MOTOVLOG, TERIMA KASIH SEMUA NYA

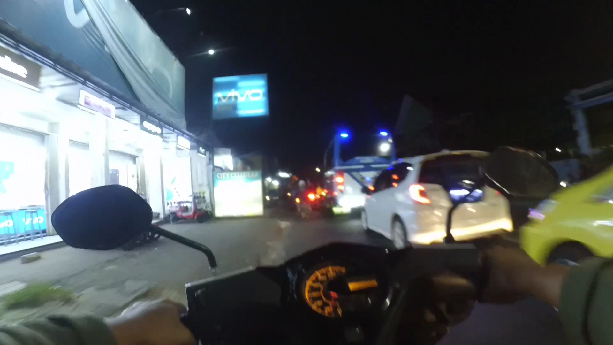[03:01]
ini pertigaan jati umum ini macer bubaran pabrik yang lapan
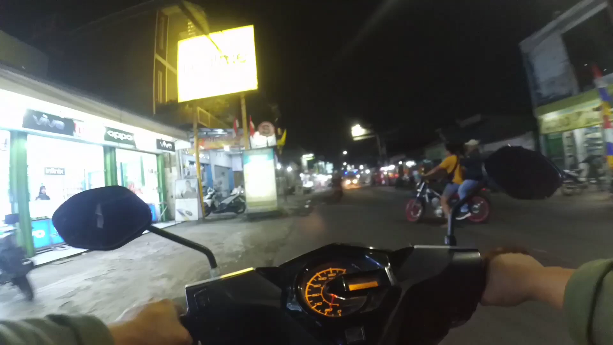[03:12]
ini pasar jati umum kalau malam kayak gini nih ah di depan ada mobil tanah lagi Hai
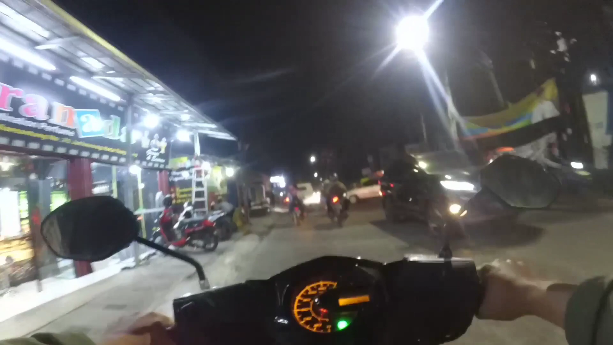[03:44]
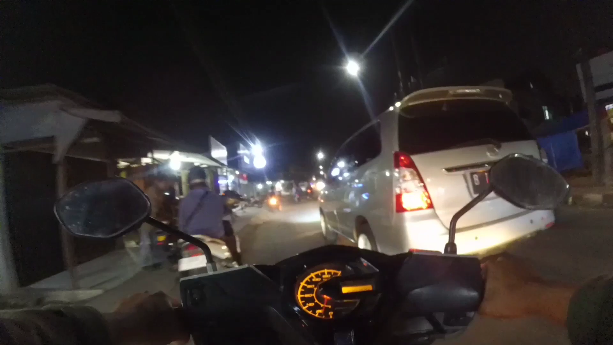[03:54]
Hai Di depan ada mobil tanah Tiga lagi mobil tanahnya